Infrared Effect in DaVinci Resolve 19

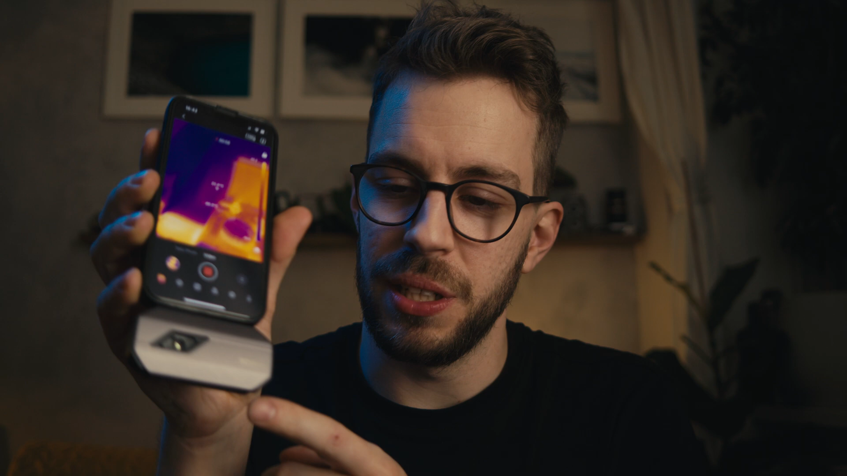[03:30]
a phone accessory that for an ir camera is actually relatively
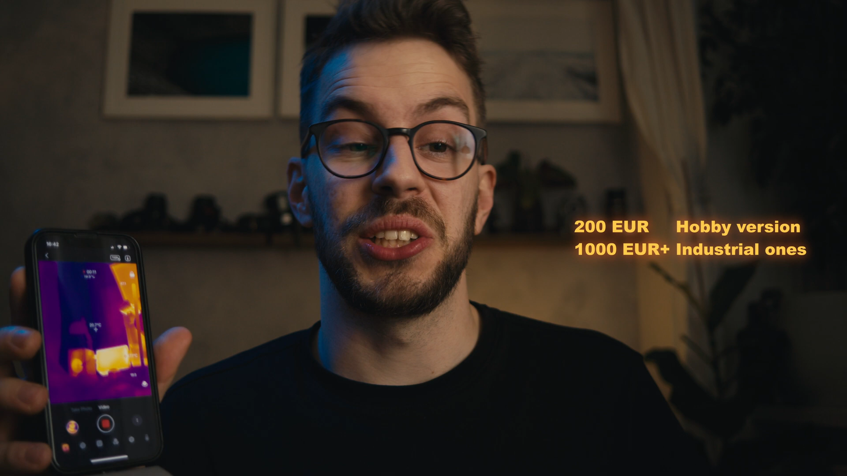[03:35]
cheap the results are quite different for example my glasses
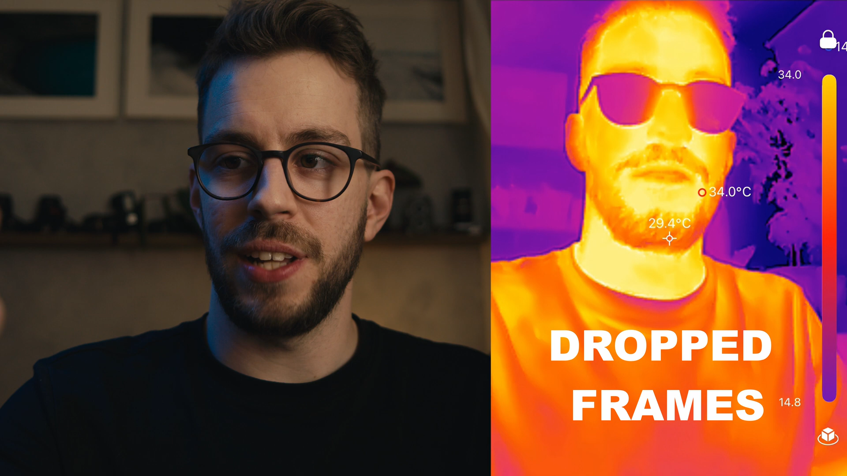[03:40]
On screen: max 34.0°C
reflect ir or my hair insulates
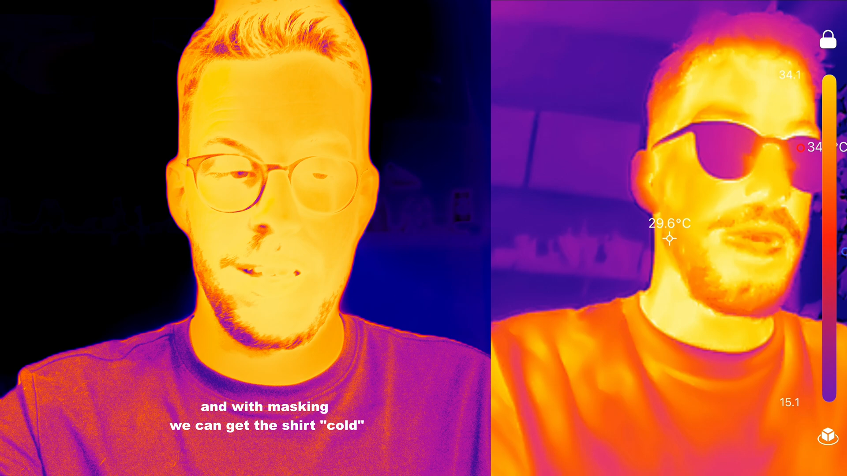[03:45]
On screen: spot 29.6°C
so it is not really the effect you would expect ir
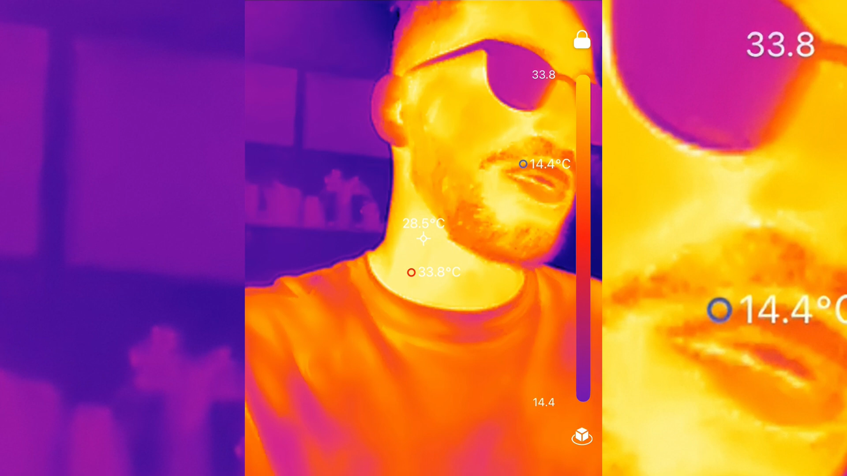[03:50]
On screen: max 33.8°C
cameras are not common knowledge the look of them is not something that people come in contact with every day so this effect will
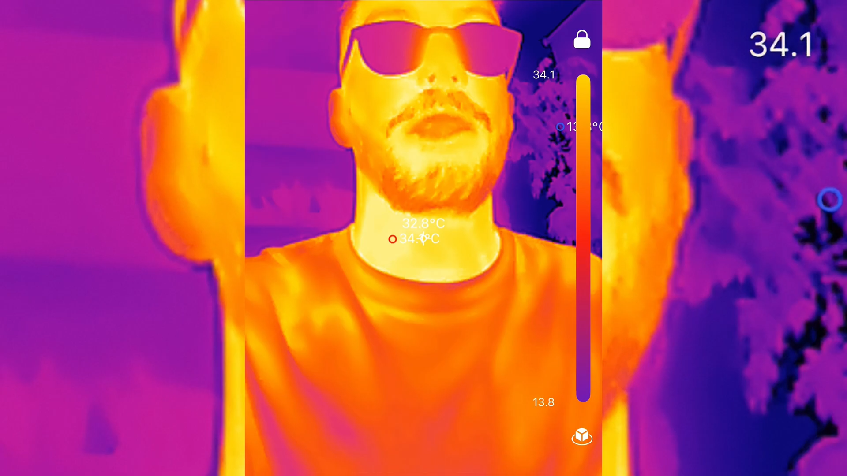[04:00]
pass okay so we get a fake ir effect but why won't we use a real ir